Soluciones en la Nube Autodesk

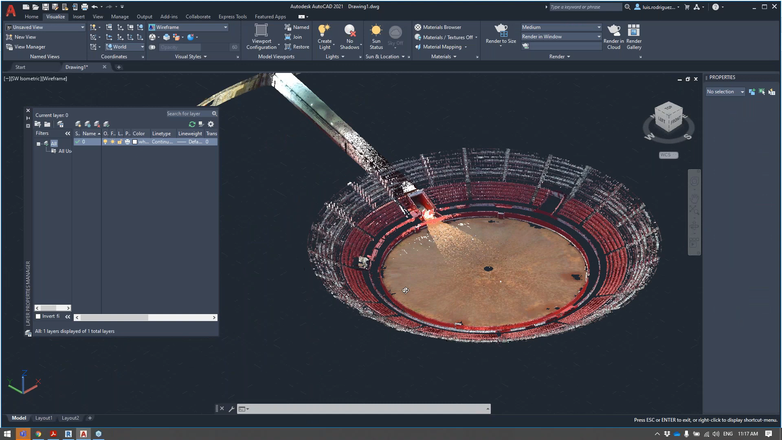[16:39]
un modelo 3D basado en nube de puntos, el cual se integra de manera nativa directamente en tu DWG. O directamente en nuestro Revit, que ahorita no lo integré en el Revit, ¿no?
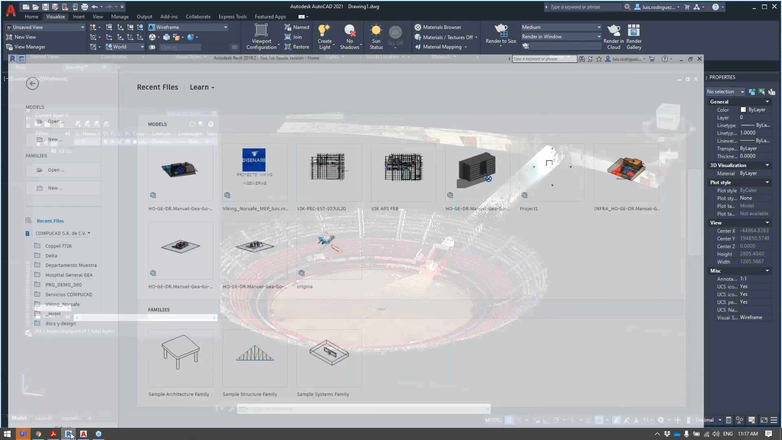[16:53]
Por practicidad. Mas sin embargo,
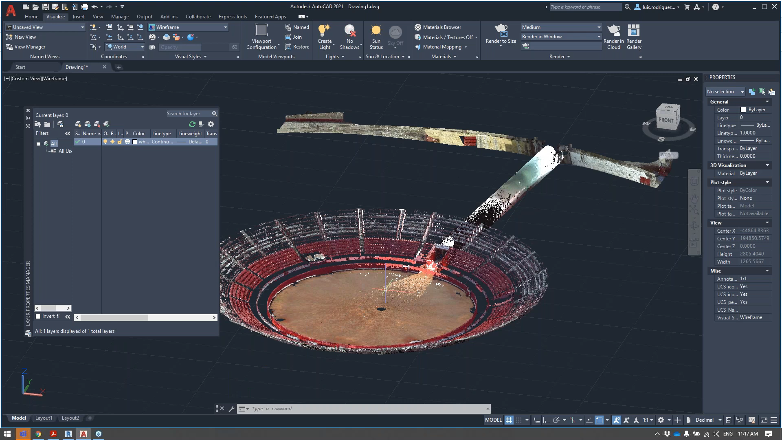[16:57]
se convierte en un archivo híbrido de vectores que vienen siendo mis líneas
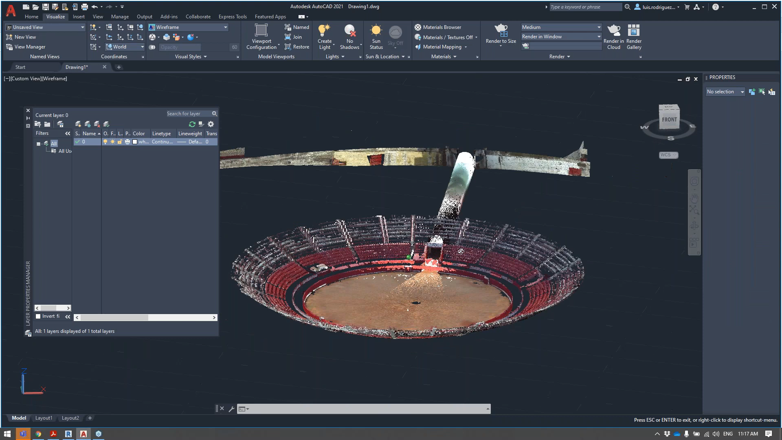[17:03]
de AutoCAD o mis elementos paramétricos de Revit con esta nube de puntos
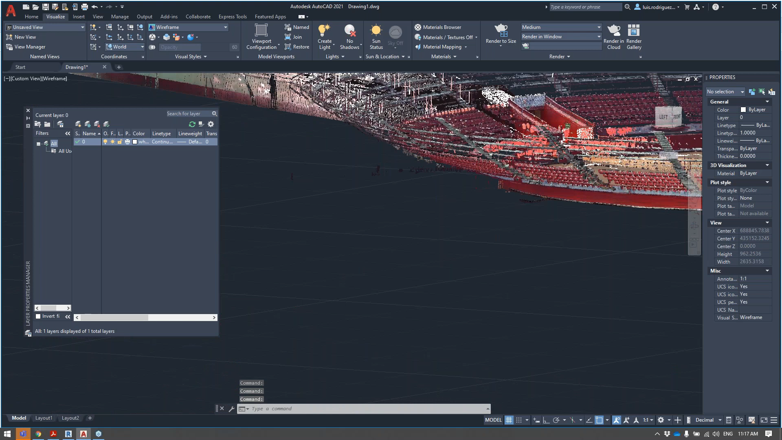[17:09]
y empezar a trabajar en conjunto con ella, ¿vale? Esto se sacó por medio de un vuelo de un dron. Se generaron una muy buena cantidad
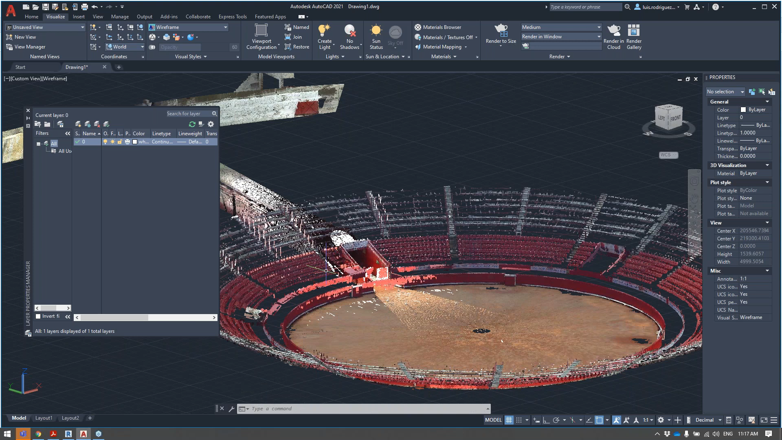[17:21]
de fotografías y por medio de RICAP 360 se generó este enmayado, se le llama, de la nube de puntos, que es uno de los, voy a regresar a la presentación, bueno,
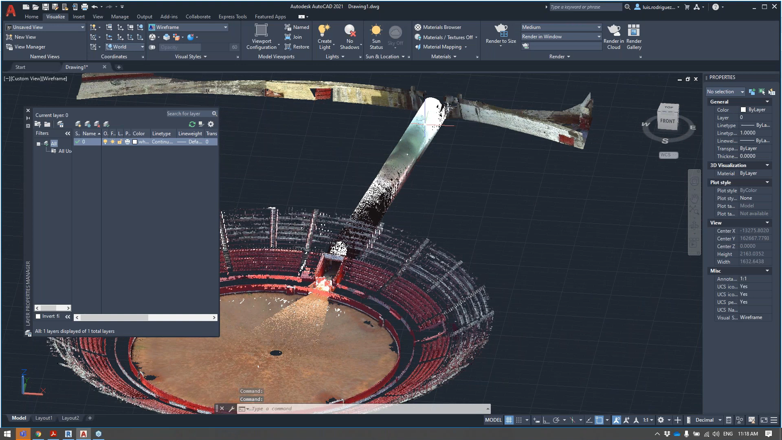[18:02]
aquí esta pequeña plaza de toros que necesitaba una remodelación en específico de este túnel y se generó el recorrido y se hizo este levantamiento y recorte de solo lo que se iba a estar trabajando, ¿vale? Entonces, bueno, esa es una de las opciones.